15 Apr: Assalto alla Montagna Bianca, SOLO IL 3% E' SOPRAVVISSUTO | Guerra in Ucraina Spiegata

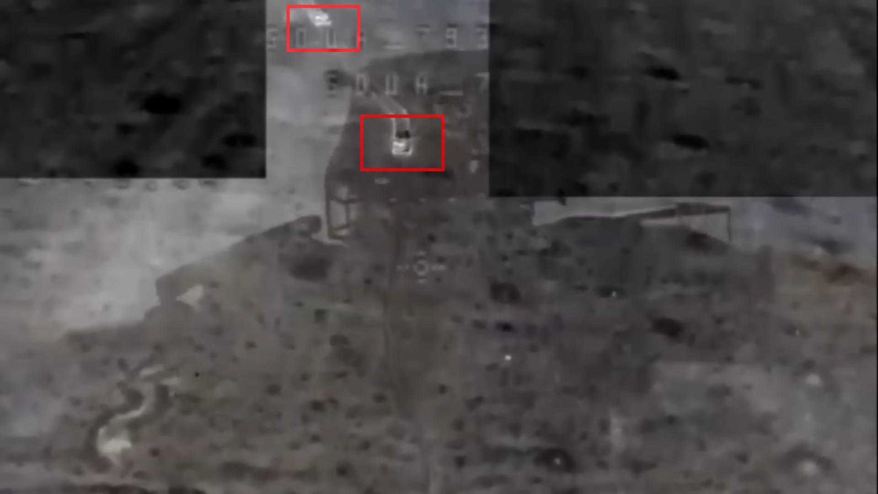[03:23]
A questo punto l'unica soluzione rimasta ai russi è stato al mandare assalti su assalti composti da corazzati trasportanti infanteria, sperando che non venissero individuati e distrutti dagli operatori dronici ucraini.
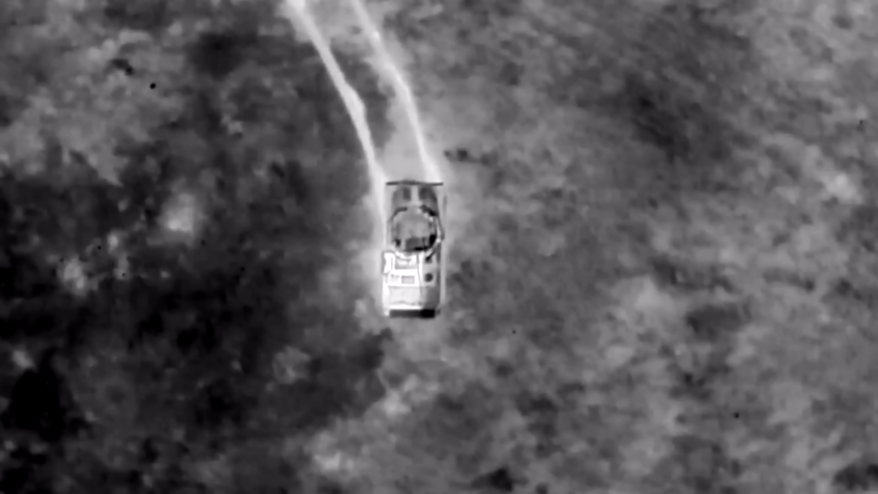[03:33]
Per aumentare le loro possibilità di successo hanno mandato un quarto assalto, più piccolo dei precedenti, composto da solo due BMP.
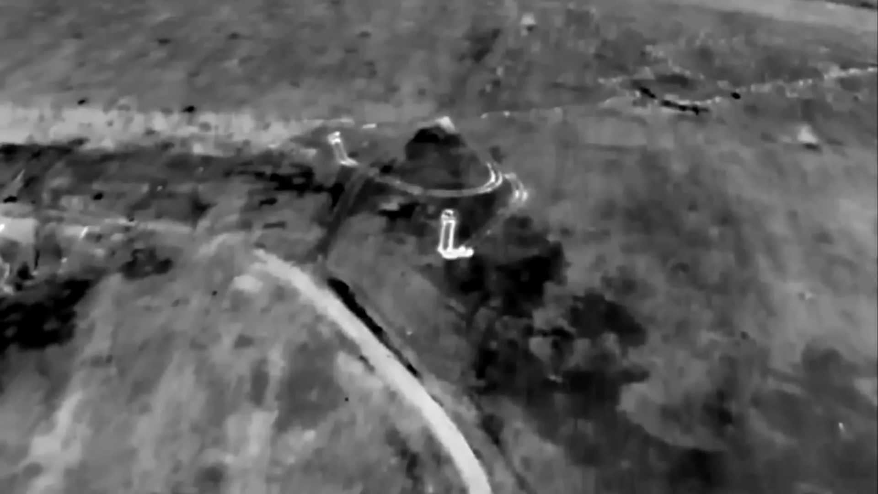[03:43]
Questo approccio ha effettivamente funzionato, in quanto sono veicoli più veloci dei carri e la velocità ha permesso loro di fare più strada.
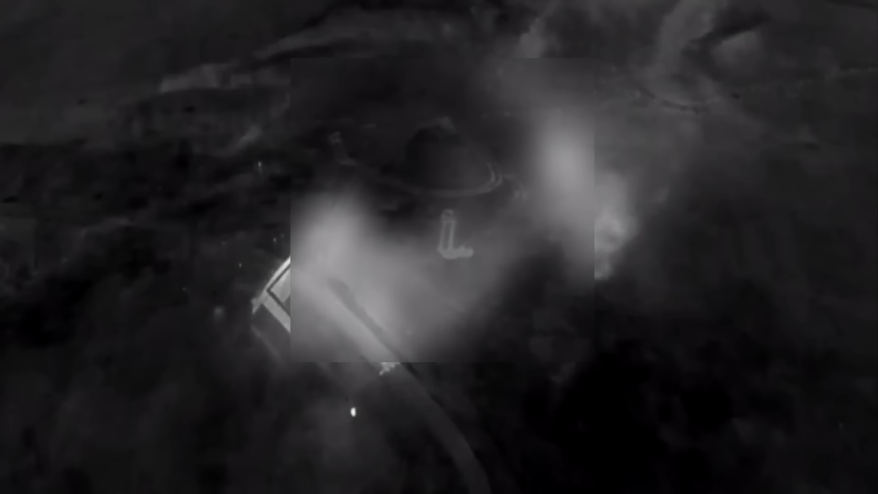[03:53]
Anche se uno dei due è stato distrutto, è stato comunque possibile per loro far sbalcare l'affanteria e stabilire un piccolo punto d'appoggio nel lato est del Terricon.
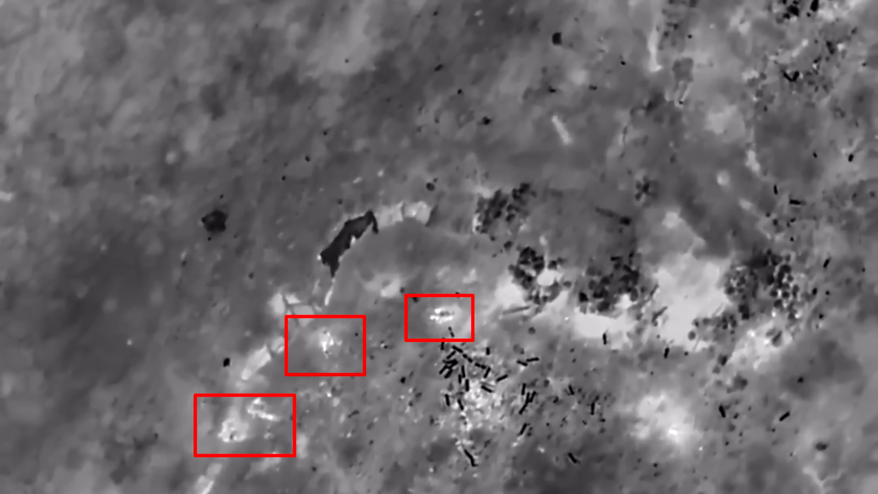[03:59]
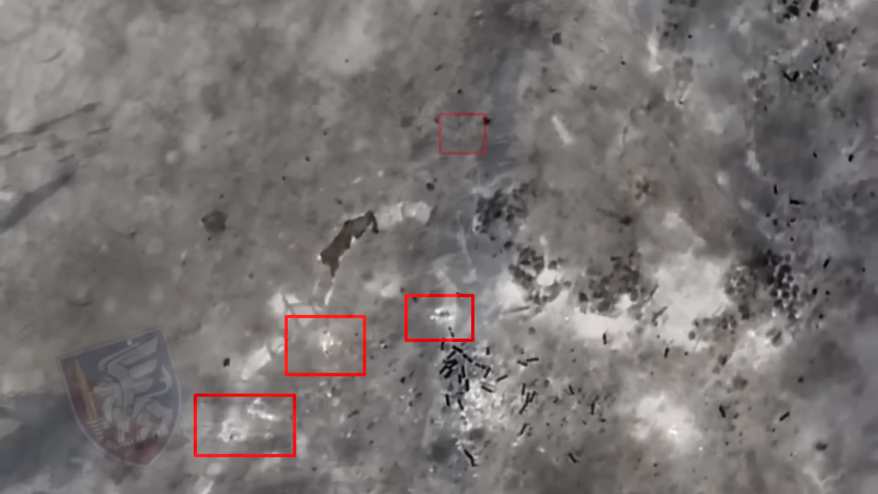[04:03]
Geolocalizzazioni mostrano truppe russe bersagliate dai droni sui versanti del monte.